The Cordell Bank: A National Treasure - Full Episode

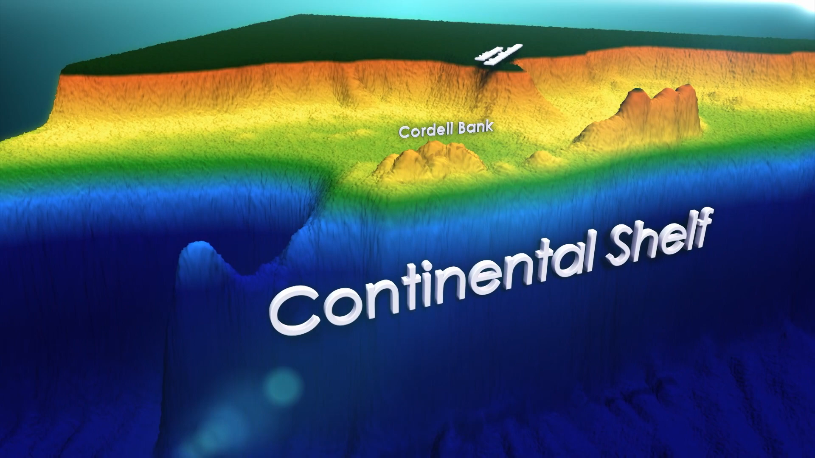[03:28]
And so you've got this feature in the middle of all of the soft sediment that provides hard substrate for organisms to live on.
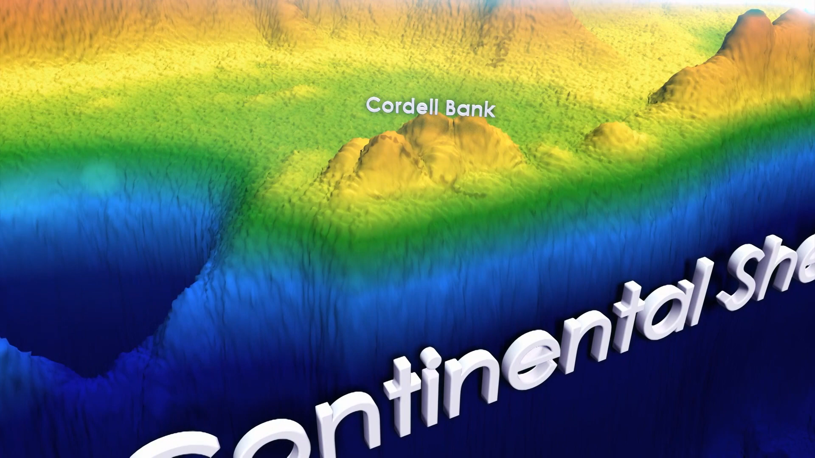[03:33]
The shallows point is 115 feet, but from there it drops.
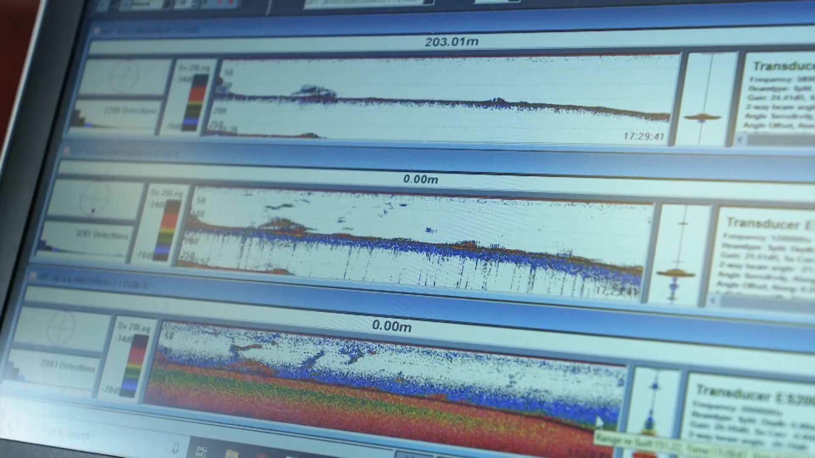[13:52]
So this computer is the hydroacoustic computer.
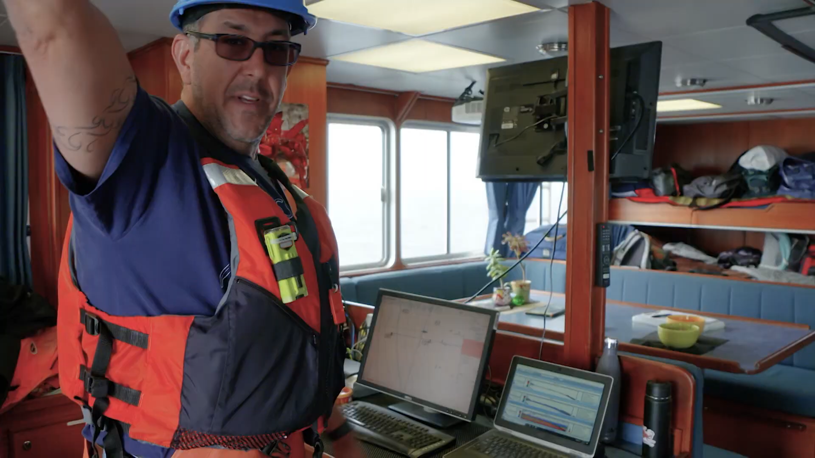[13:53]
Here we have a fancy fish finder and that operates at three different frequencies.
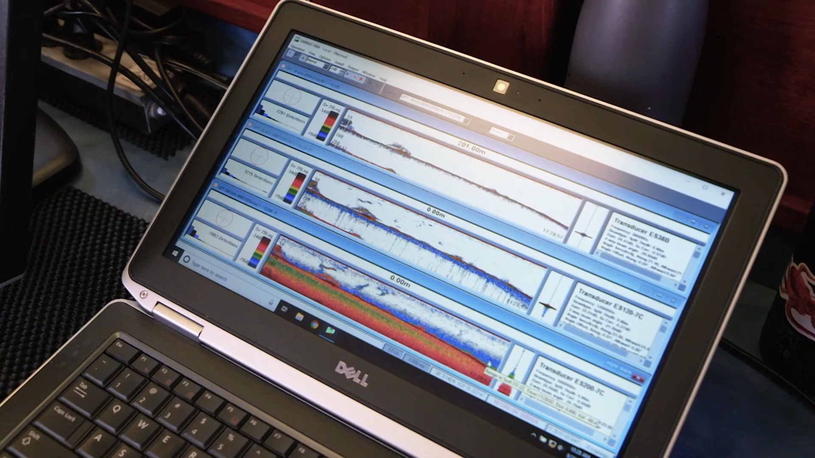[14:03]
And what it allows us to do is identify where fish or where the krill concentrate.
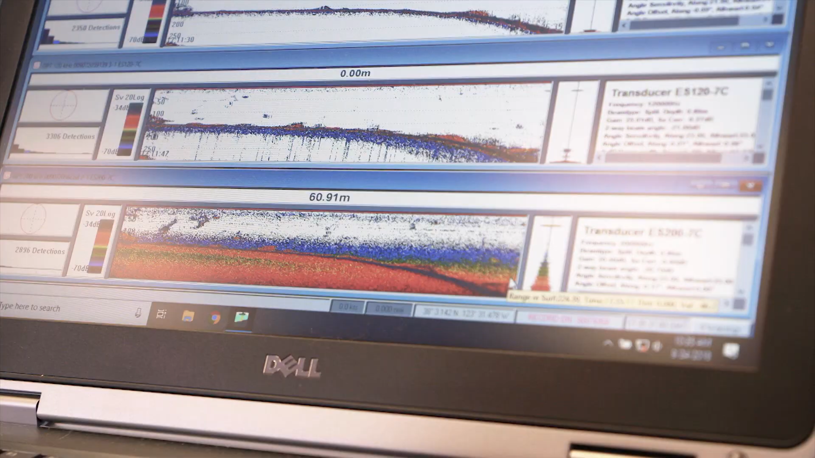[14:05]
And then we're also doing oceanographic sampling. So look at the temperature and salinity and oxygen in the water.